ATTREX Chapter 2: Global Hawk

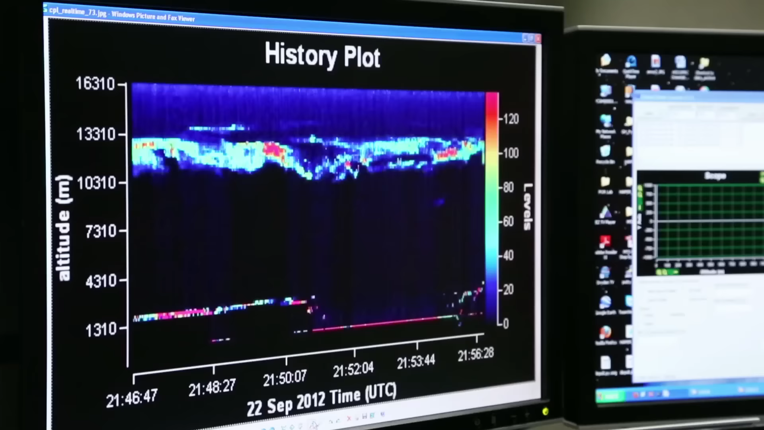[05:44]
So if we see very thin clouds, this laser can detect those very thin clouds.